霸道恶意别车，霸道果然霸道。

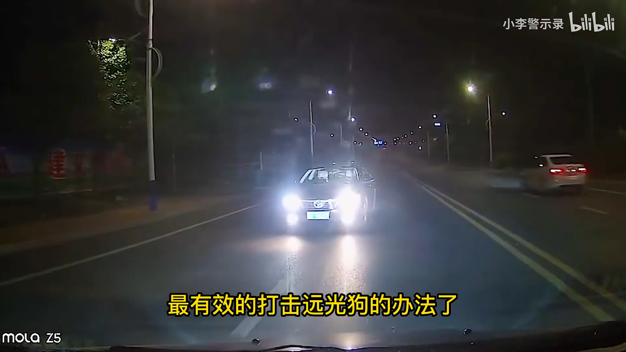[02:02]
打击远光狗的办法了提醒大家啊合理使用灯光安全第一啊最后一个注意看咱们右前方这个白车一直在踩刹车你看他转向灯也不打就